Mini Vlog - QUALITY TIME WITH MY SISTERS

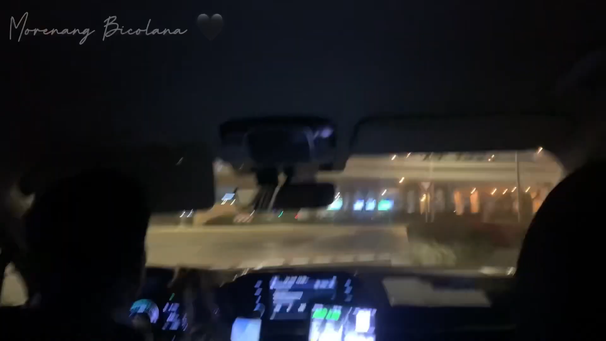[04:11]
So after nga namin makabili ng chocolates, umuwi na din kami kasi sobrang late na din to. Siguro mga 1am na din or 12.30 ganun. Sumakay na lang din kami ng taxi, siguro mga 10 to 15 minutes lang yung biyahe namin.